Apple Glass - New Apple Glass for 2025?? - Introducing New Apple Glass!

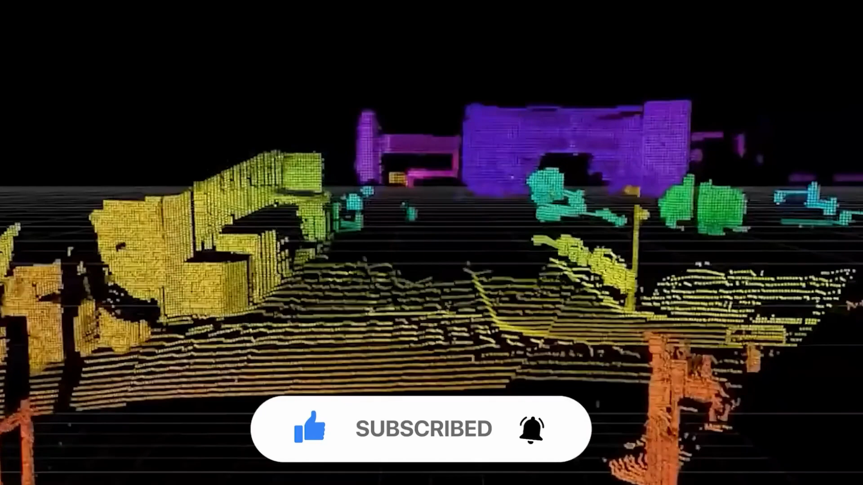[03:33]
and is a prominent remote sensing approach that uses light to create a picture of the environment
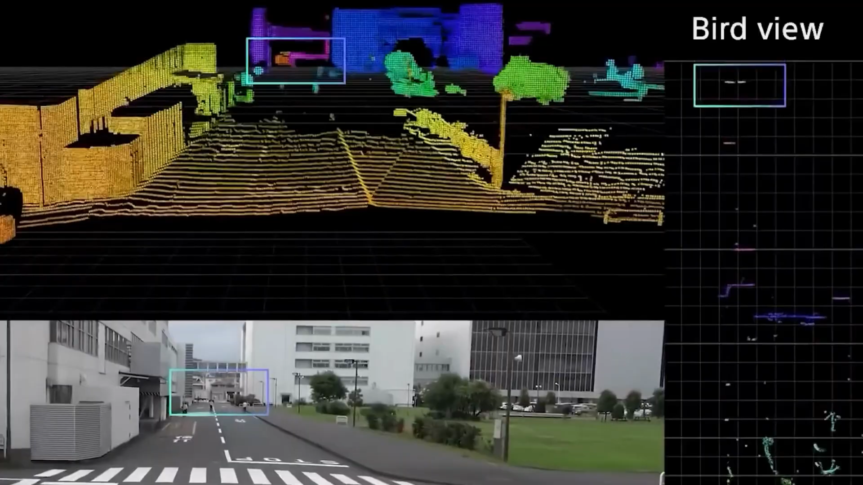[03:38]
around it this sort of sensor is most typically seen in self-driving cars the sensor can map
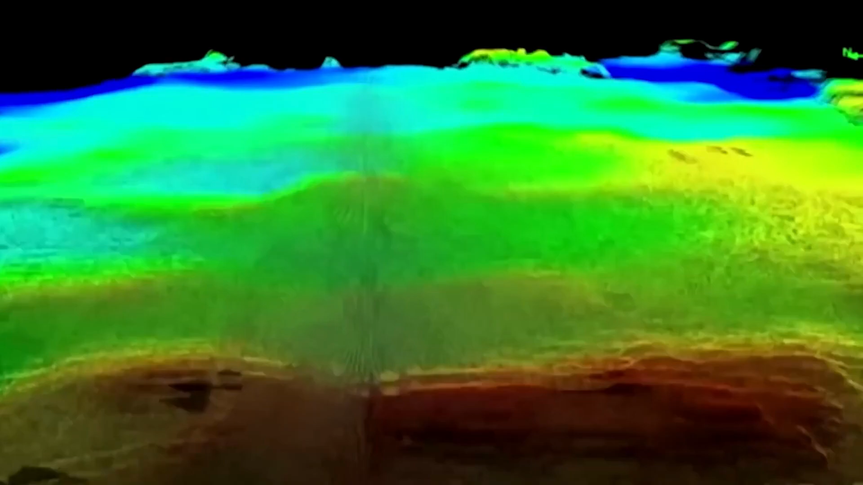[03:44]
the environment around it in 3d using lidar this
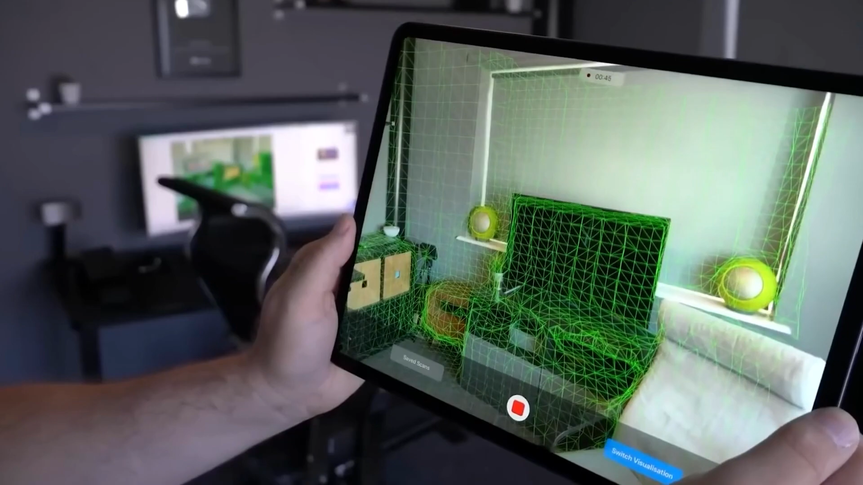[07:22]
in an encrypted pattern with the lens collecting reflections in the recorded environment